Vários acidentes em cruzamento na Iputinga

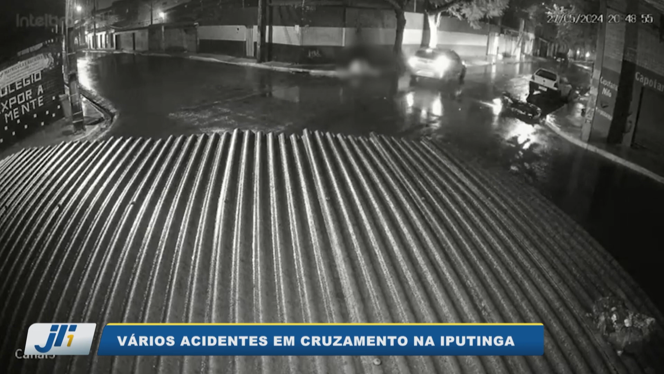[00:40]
Alguns deles foram graves. Como este, ocorrido no dia 1 de julho, quando o motociclista bateu violentamente num carro e foi arremessado para o alto.